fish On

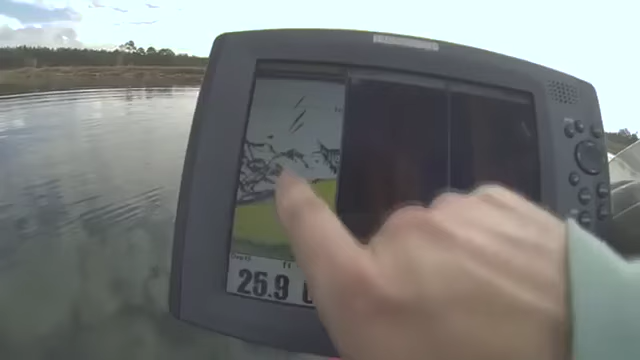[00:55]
Fish finder, shows him in the school My lawn's detention,